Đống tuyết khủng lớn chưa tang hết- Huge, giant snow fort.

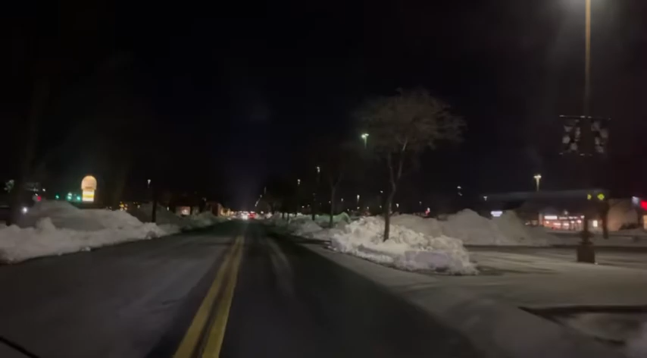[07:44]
Nhiều ơi là nhiều luôn cái trời ơi Bên đường 2 bên luôn Có rất là nhiều Đẹp quá Bên đường bên này nữa Bên đường bên này nữa Trời ơi, cái nhà thấy không? Rồi, bà nào bà thấy nó bự quá chừng luôn Bà cho chàng xem
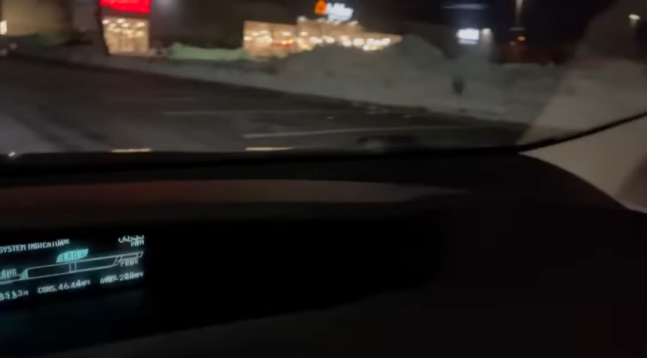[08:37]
Nhiều ơi là nhiều luôn Nhiều ơi là nhiều luôn